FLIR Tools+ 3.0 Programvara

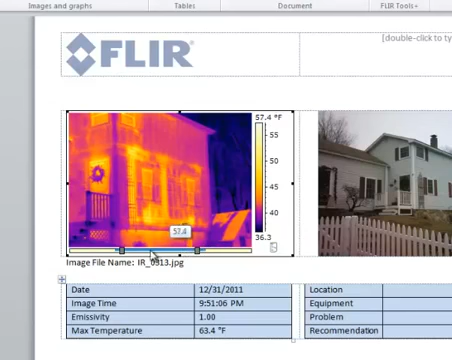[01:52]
On screen: scale top 57.4°F
allowing you to make adjustments to the scale, change the color palette, and measure temperatures, just like you can in FLIR tools.
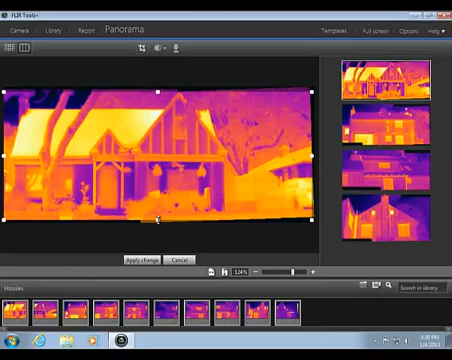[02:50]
You can crop the stitched image, and perform other perspective adjustments, and then save it as a new image.
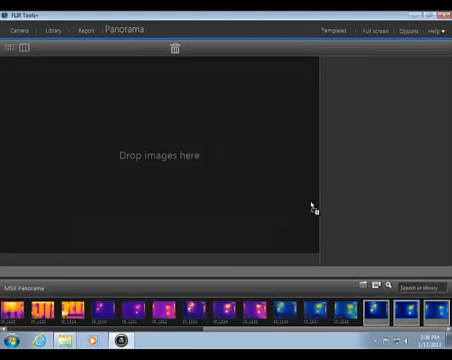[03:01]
You can even combine images stored using MSX mode in the camera.
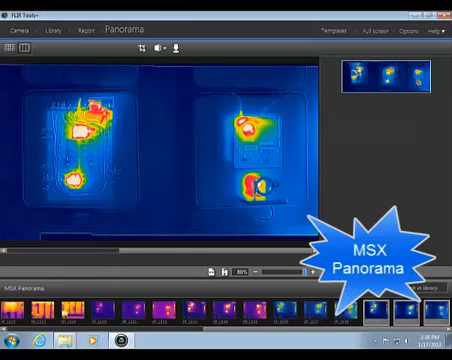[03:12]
The combined image is radiometric, just like a standard panorama image. Since it is radiometric, you can return to the image library and open the assembled image in order to adjust image settings and perform further analysis.
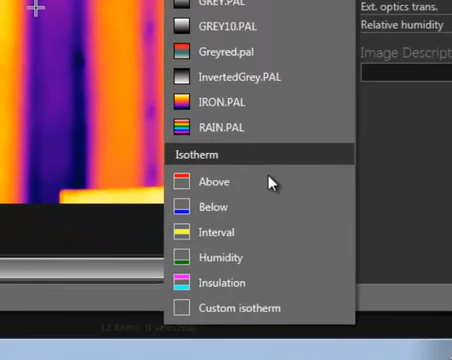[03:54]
FLIR tools allows you to add three types of isotherms, above, below, and interval.
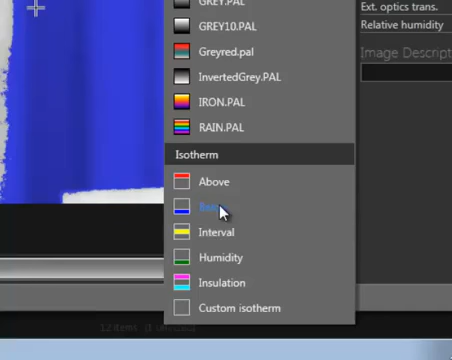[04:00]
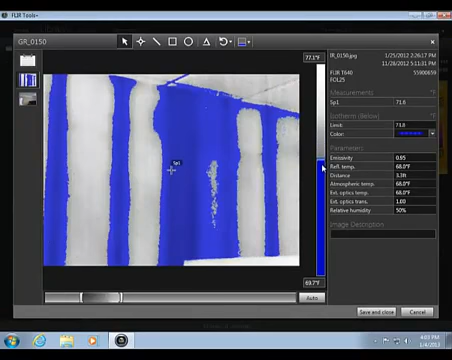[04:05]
The isotherms position in the scale can be adjusted, and you can type a specific isotherm limit.
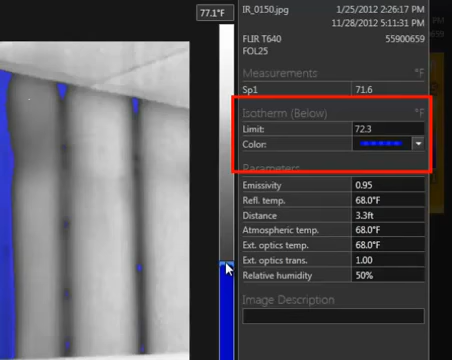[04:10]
On screen: spot 71.6°F
There is also a humidity alarm to help detect moisture problems,
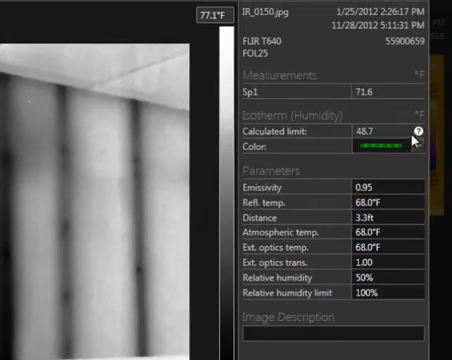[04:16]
On screen: spot 71.6°F
and a similar alarm to
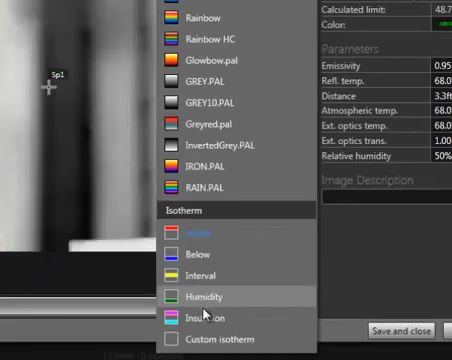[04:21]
help find insulation problems based on the structure's thermal index.
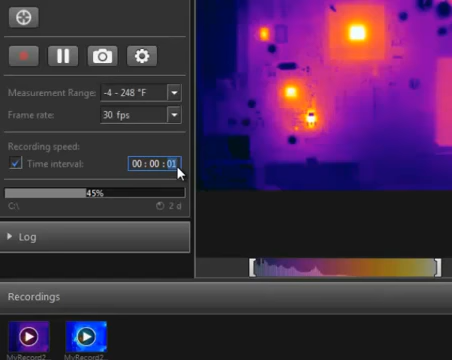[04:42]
you can record an image every 5 or 10 seconds instead of at the full frame rate. This can save a lot of disk space in cases where the full frame rate is not needed.
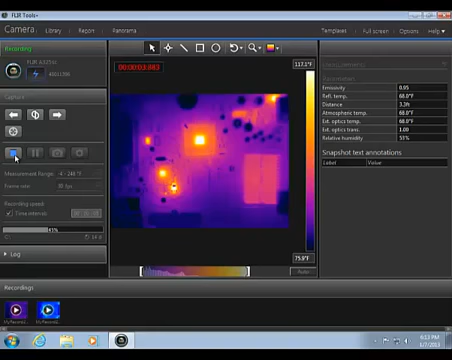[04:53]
When the recording is complete, it will appear in the film strip below. You can now open the recording and play it back in real time, or navigate to specific frames.